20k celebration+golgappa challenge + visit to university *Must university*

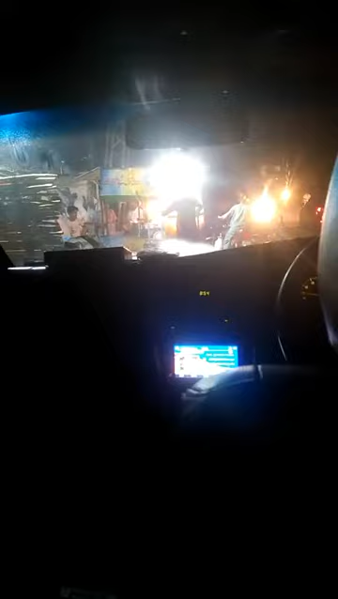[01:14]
ठीक है, उसके बाद वो जो पैक कर रहे थे और काफ़ी बाहर अंधेरा था, उसकी वजह से ना ठीक से नज़र नहीं आ रहा था।